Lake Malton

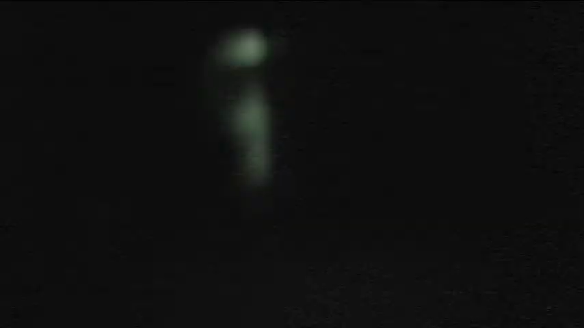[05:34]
Okay. You can see the reflections. That light. That's actually a reflection on the lake. That is my neighbor's backyard. And then also where the pool used to be.